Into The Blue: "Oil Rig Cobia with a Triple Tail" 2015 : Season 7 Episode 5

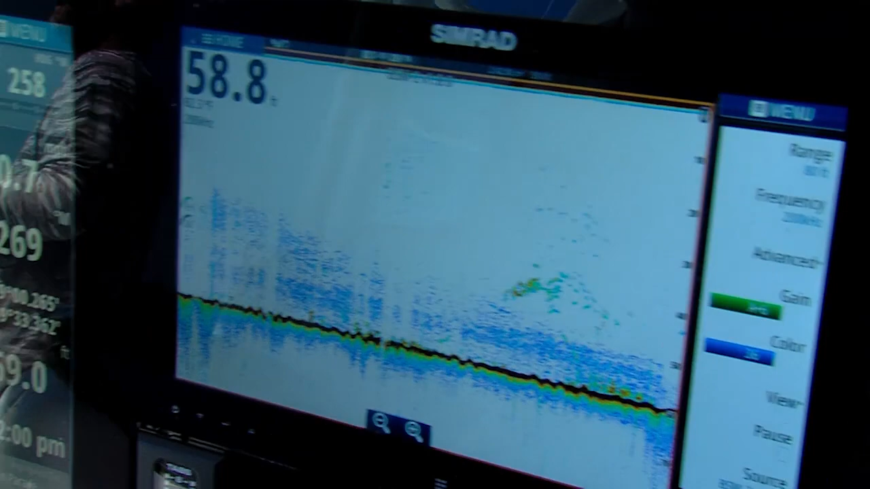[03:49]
Looks like you could have cobia or two on the outside of the actual snapper, the red snapper.
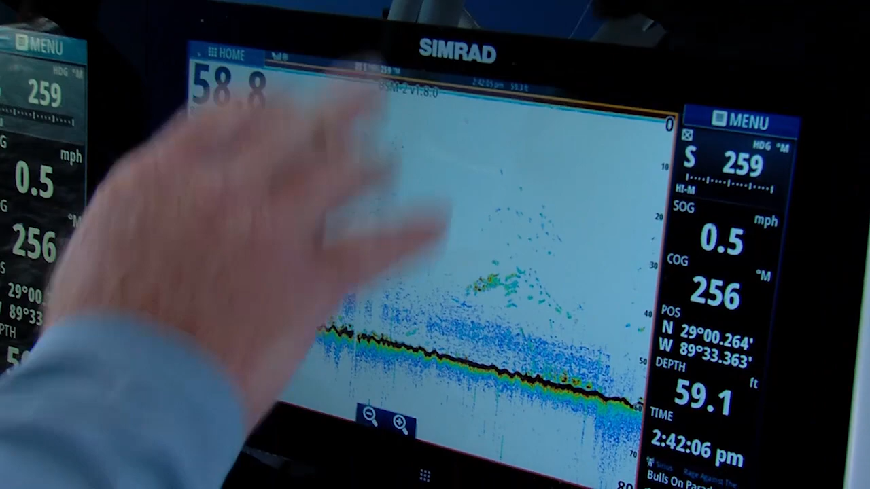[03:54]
On screen: speed 0.5 mph
And they're going to be hanging out. That's probably our guy right there.